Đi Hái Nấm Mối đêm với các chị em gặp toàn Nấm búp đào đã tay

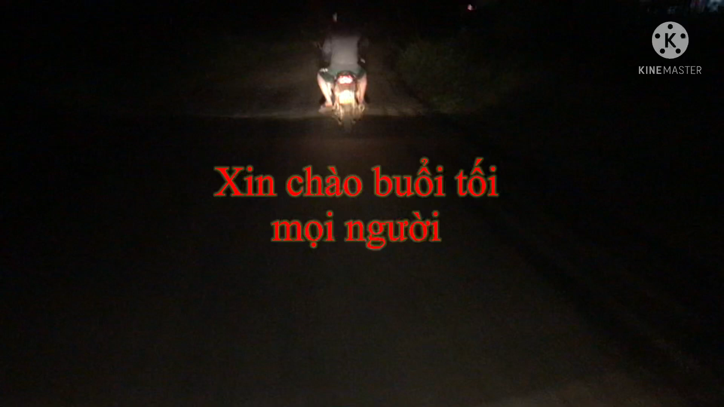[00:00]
Chào anh em, hôm nay mình đi hái nấm mối nha anh em ơi. Đây là đồng bọn của mình đây. Giờ tới điểm rồi anh em ơi, nhào vô hốt thôi.